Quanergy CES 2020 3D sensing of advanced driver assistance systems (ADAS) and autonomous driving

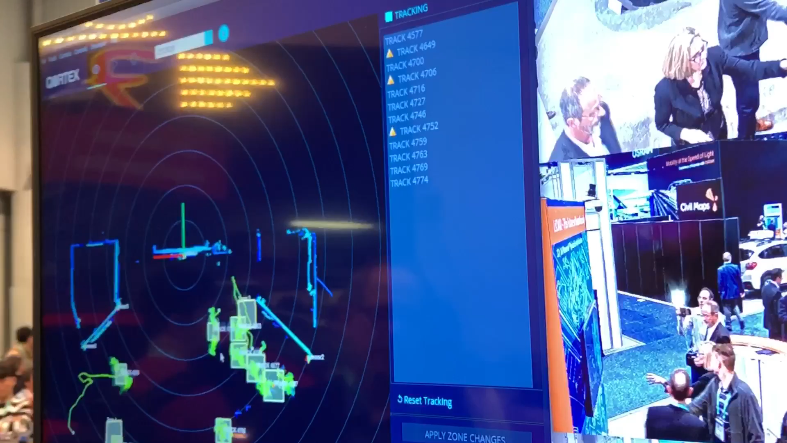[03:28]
You can see exactly here. So this is the software. Here we are. Here we are, exactly. So that's Cortex.
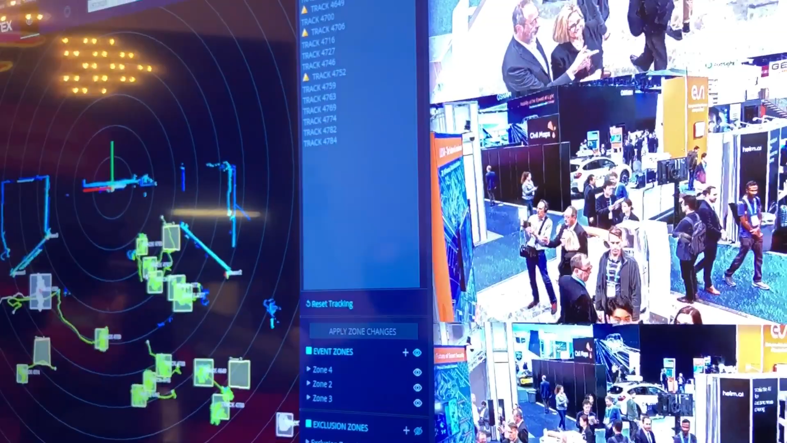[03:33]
That's our machine learning and artificial intelligence software. Each one of these squares is a person, one of us, right?
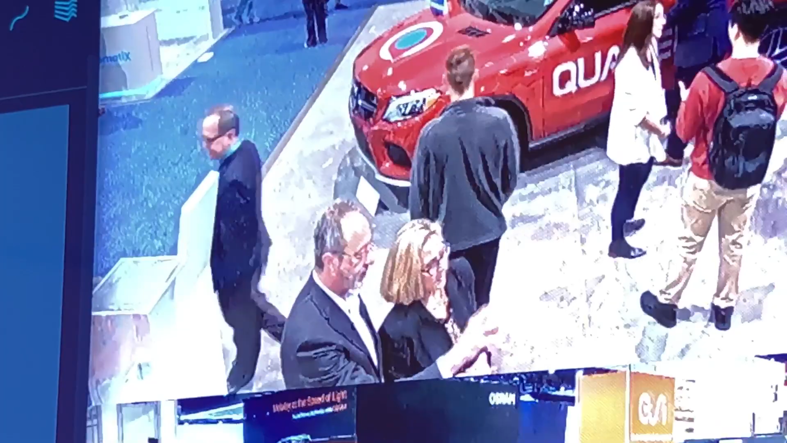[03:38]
So as soon as we come in the field of view, the software with the sensor will determine if there is a person.
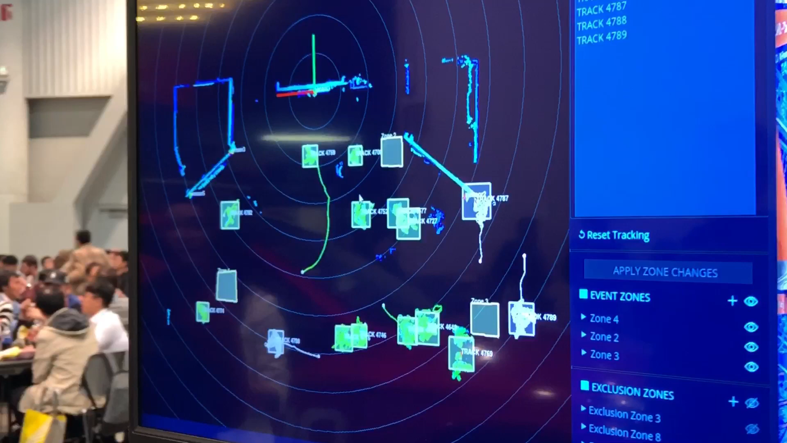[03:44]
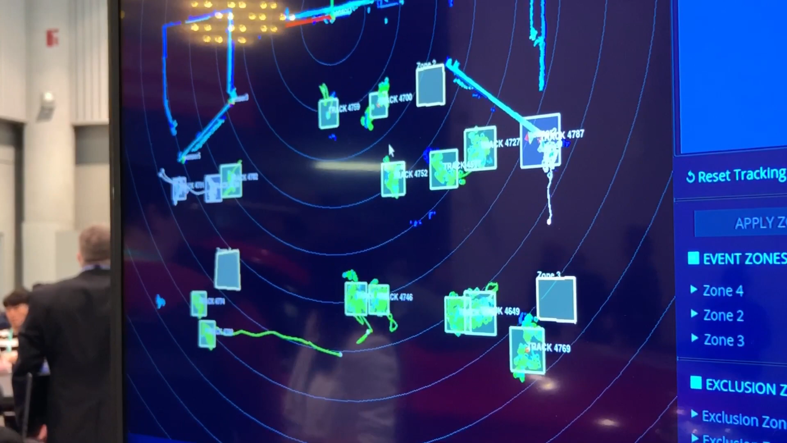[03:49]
And once there is enough point, enough information, we say, okay, this is truly a human. And so we put an ID associated with that person.
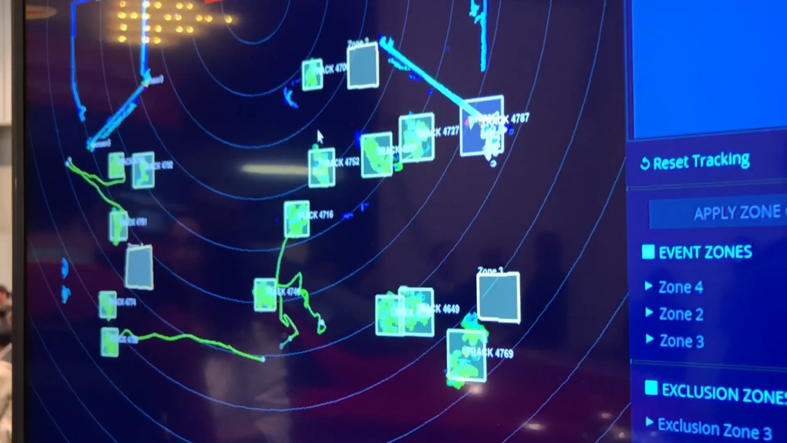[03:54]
Right. That ID will stay with you as long as you are in the field of view.
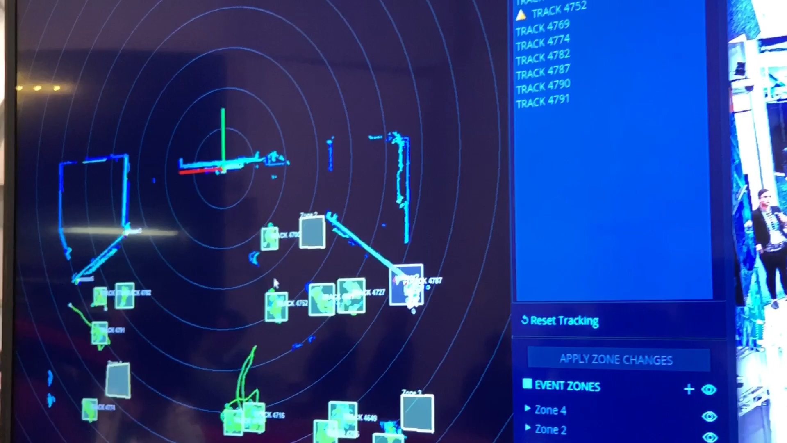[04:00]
Now, you say that you own the software also. Yes.
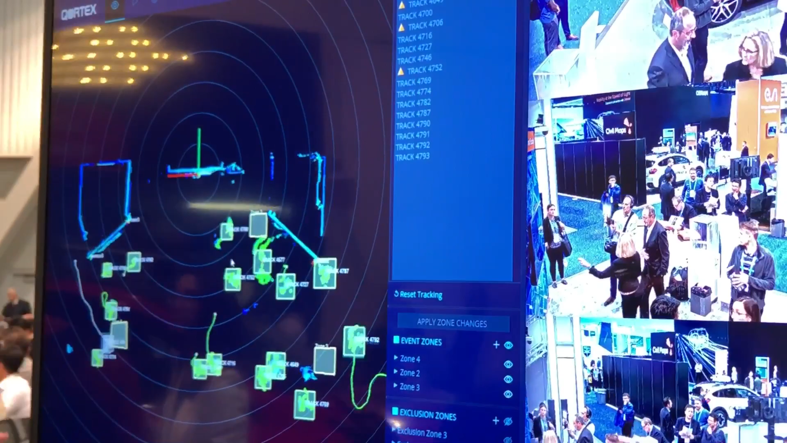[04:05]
Do you own the software that will track whether it's a human or an object?
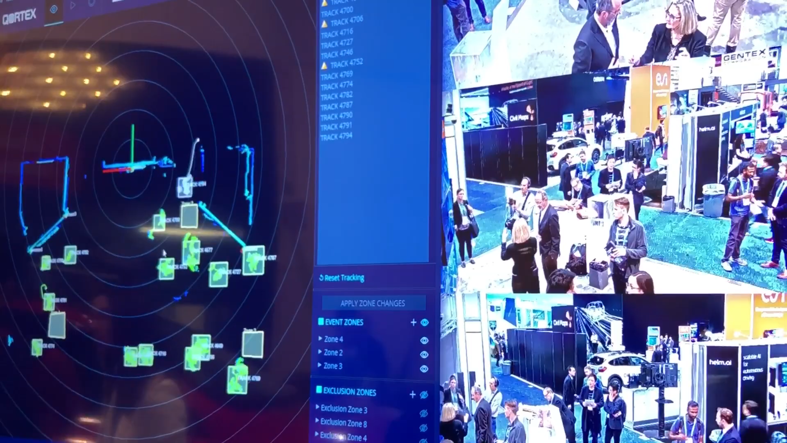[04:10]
That's right. It's the same software. So here, since we have mostly people, we are tracking people.
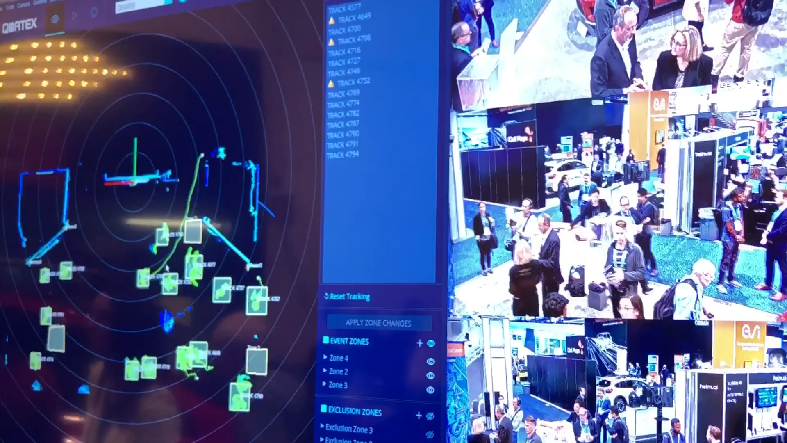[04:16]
But if you put the same software in the intersection, you can see actual vehicles and people at the same time.
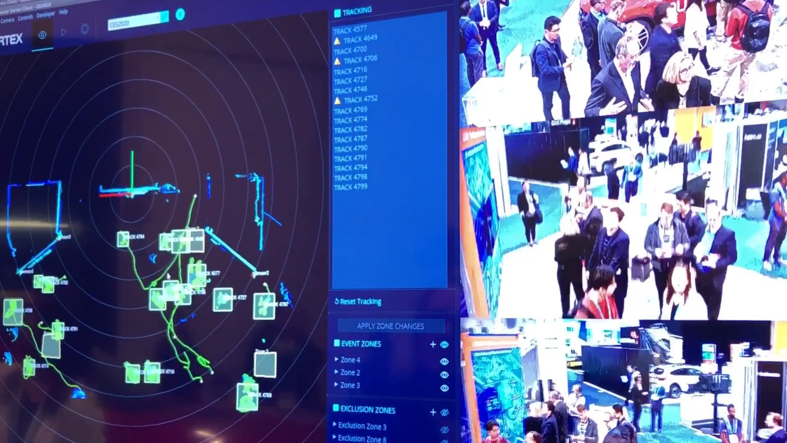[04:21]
And so you can distinguish between the two of them.